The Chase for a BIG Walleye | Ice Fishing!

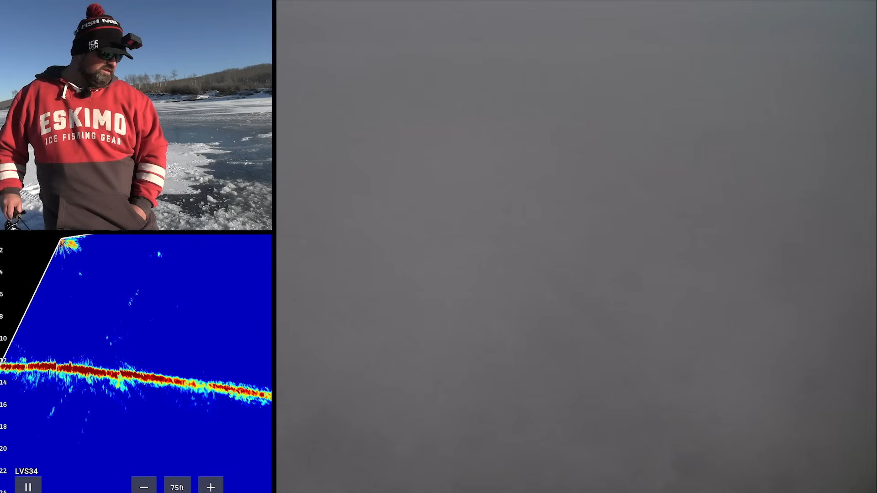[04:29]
No, maybe take him down in the dirt. I don't think he's very big from what I can tell. Come on. Maybe a perch, maybe a perch.
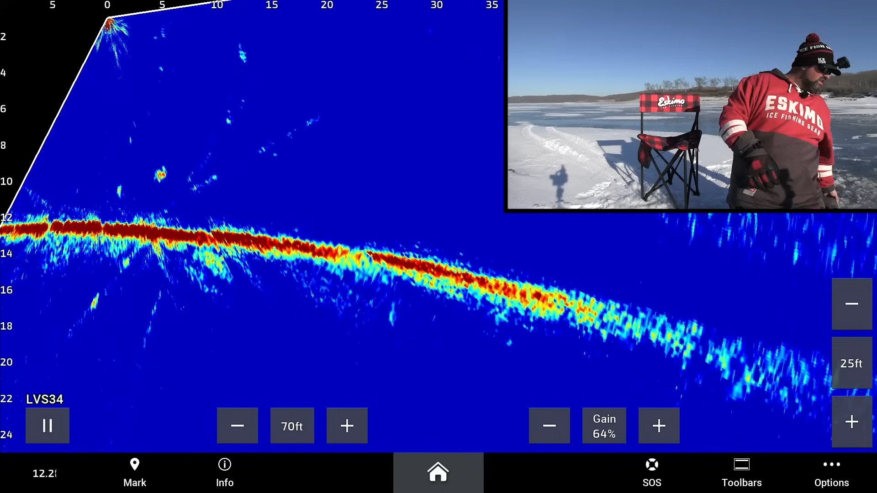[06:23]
I'm seeing so many fish out this way. I don't know if it's the depth that they want just a little bit deeper. I don't know if it's the camera that's stopping them from coming this way.
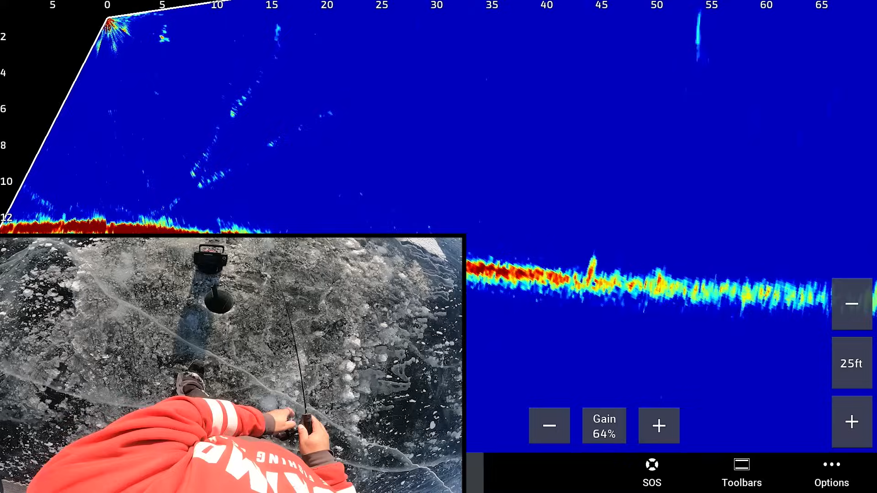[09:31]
Oh, it's coming up. Yeah, this is where I've seen the most fish is right here.
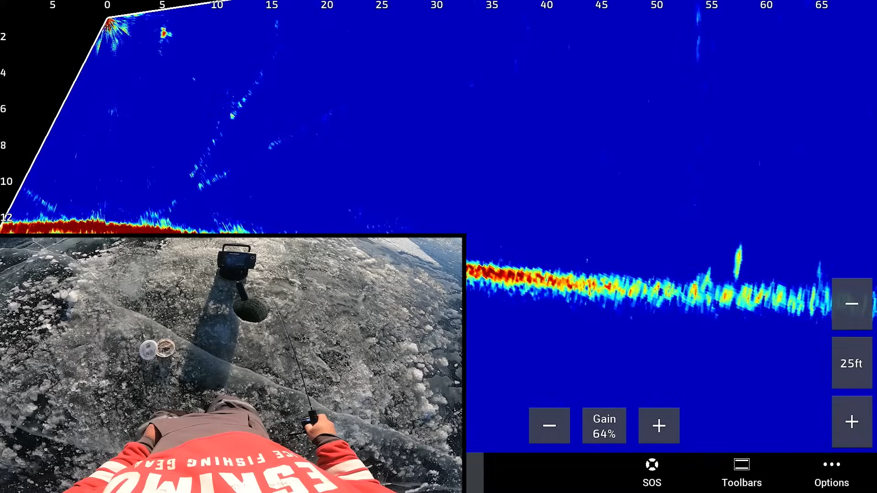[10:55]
Right out of the dirt. I don't know if that was the better mark or not, but it's not a bad fish.
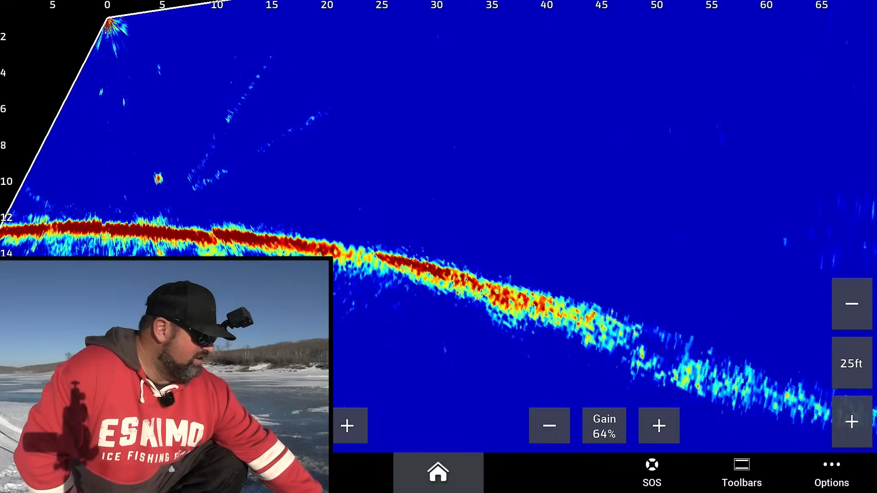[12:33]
And I'll have a drop off right beside me, like right here. So if I set up a shack here, I guess, like I said already earlier, my head just goes in circles of like finding the optimal spot to set up on, which is a lot of it. I can still have my dead stick outside the shack, at least until prime time happens. And then if it gets fast and furious, I'm gonna wanna pull my live minnow inside with me. So I think fish a little bit more outside, but it's almost time to start thinking about getting the shelter set up as well.
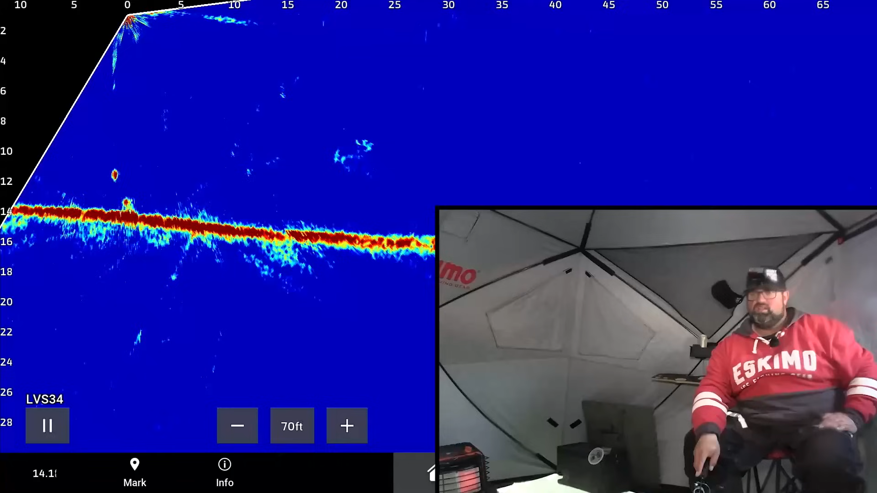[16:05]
Oh. There we go. Not very big.
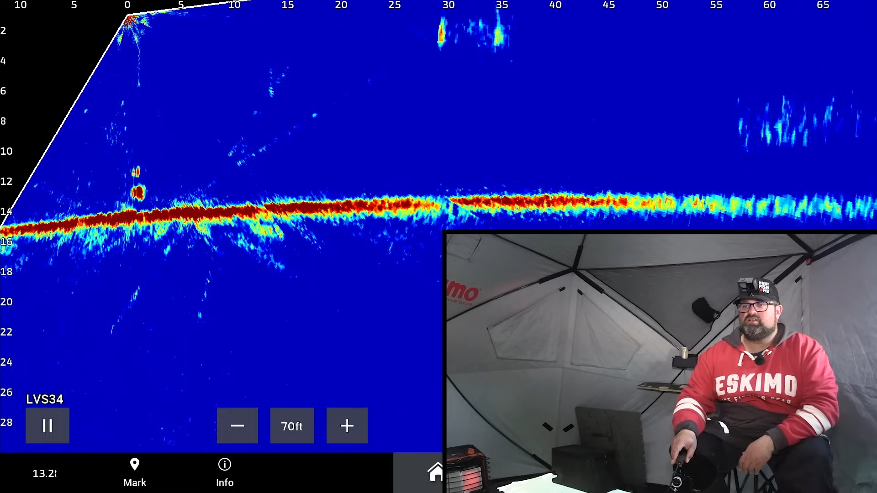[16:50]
There's lots of like interference because I'm got my gain cranked up fairly high because I want to look far as well at the same time. Comes another fish, isn't that big either. But it ain't. That's not tiny. Maybe another eater.
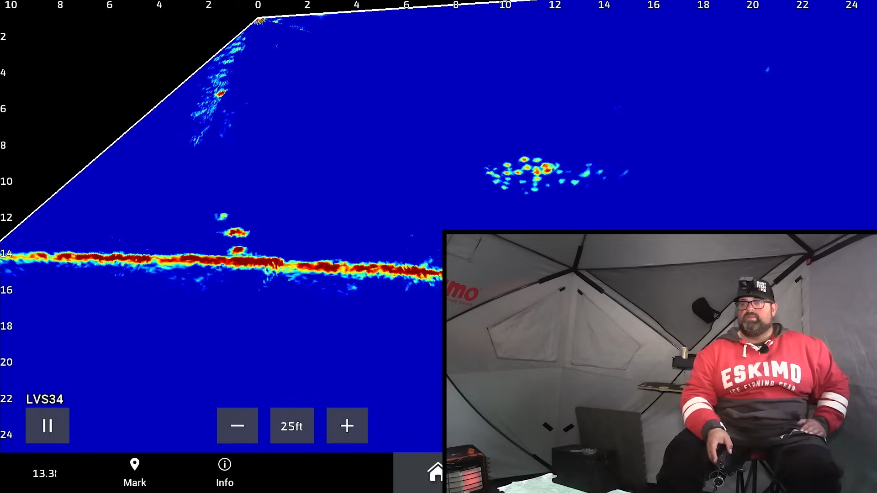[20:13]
So now here's a shot of the live scope, like more dialed in. This now I'm only looking out 25 feet one way,
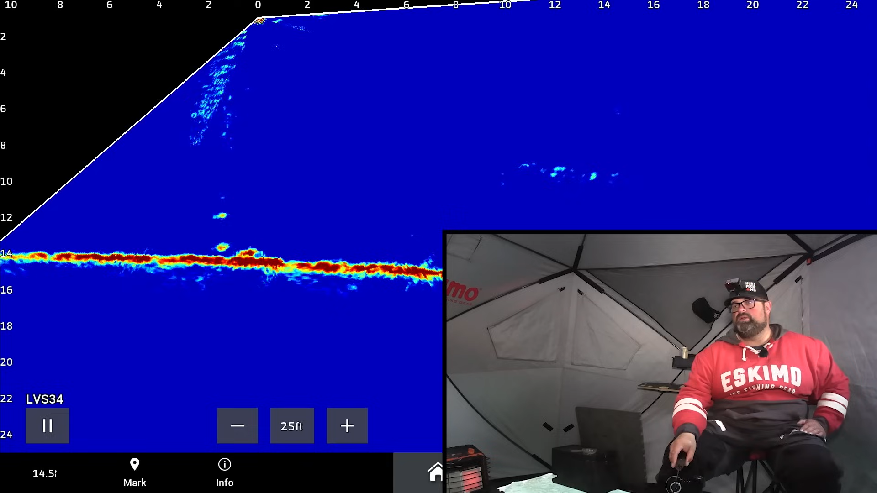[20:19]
10 feet the other way. Turn the gain down a lot so I get a little bit better separation. When I'm looking far away, I turn my gain up pretty high just so I can get a feel for everything that's going on out there. You don't always have to look for the cleanest, clearest image. Depends really what you're doing. I used to think having something like crystal clear was like the way to go, but that's not the case at all, especially if you're like in a boat hunting for fish in open water.
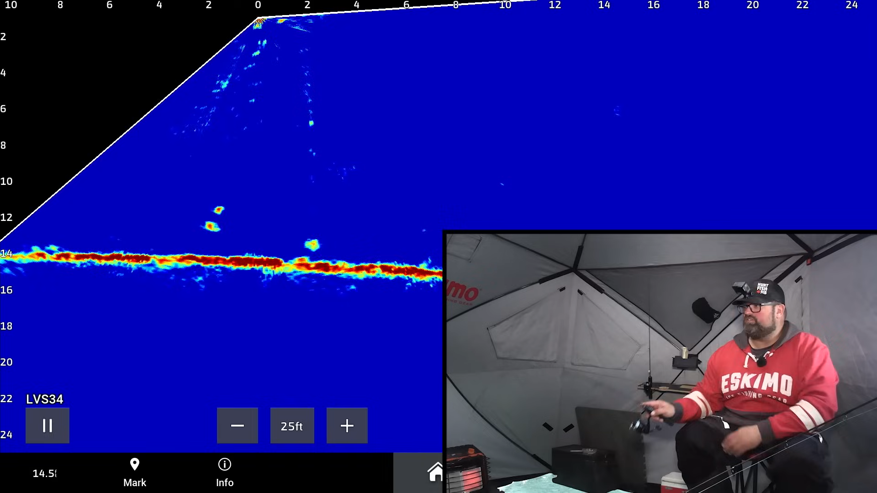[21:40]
So hopefully that's not like what's in this area. Hopefully there's some bigger ones in this area yet. I wouldn't mind if these were all perch, but some of them are tiny walleyes. It's a little bit better one coming here. Right there, yeah, a little bit better. Not huge, ones are underneath my scissor kick right now are smaller, but this one's a little bit better for size.
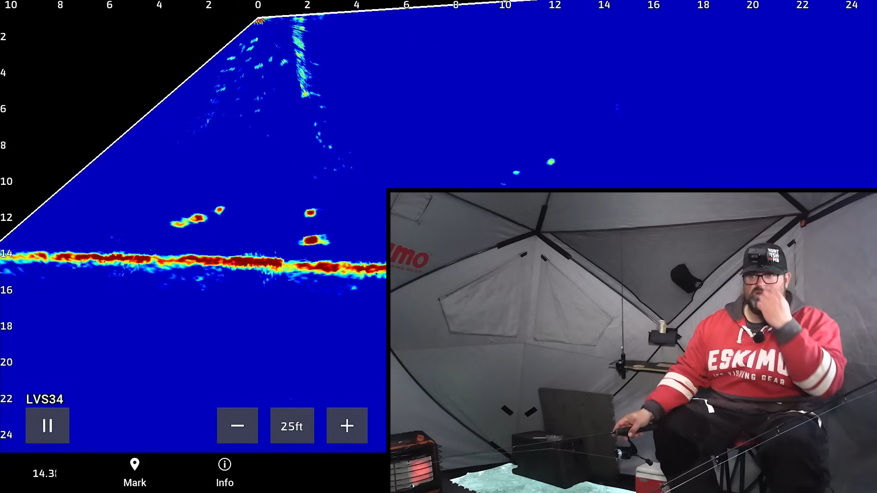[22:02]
Coming up to the live minnow right now. We'll see if it eats that. And then if it doesn't, I'll try to draw it over to the scissor kick here. So that's that 39 medium light drench that I was talking about that was outside in the dead stick. Oh, there's one coming off the bottom that's decent too. Okay. Come on. No, neither of these fish.